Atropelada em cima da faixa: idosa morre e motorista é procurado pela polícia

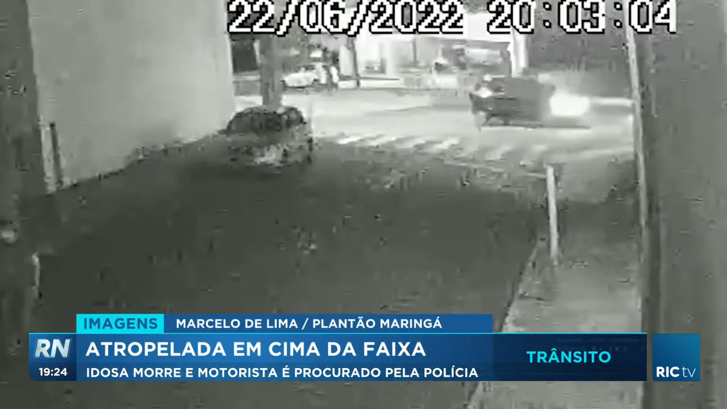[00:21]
O veículo descia a Avenida Guaipó quando mal conseguiu frear e atingiu a vítima. Desta outra imagem de cima, dá para ter uma ideia da velocidade do carro e de como o motorista passa sobre o quebra-molas no trajeto antes do acidente acontecer. A idosa que perdeu a vida é Nair Cordeiro Borges, de 65 anos.
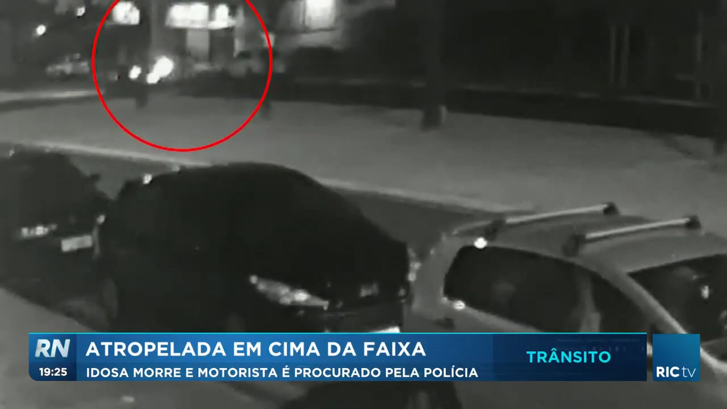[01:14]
O motorista que atropelou a idosa ainda é procurado e teria colocado fogo no veículo no final da Avenida Tuiuti, poucas horas depois do acidente.